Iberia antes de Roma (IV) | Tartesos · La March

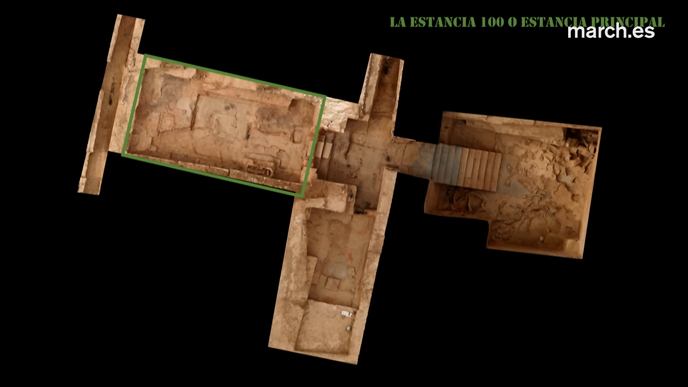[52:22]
tiene una relación muy estrecha con lo que es el mundo cultural el mundo de la religión tiene una habitación esta principal que es una gran habitación una enorme habitación que curiosamente está dividida en tres en tres ámbitos no está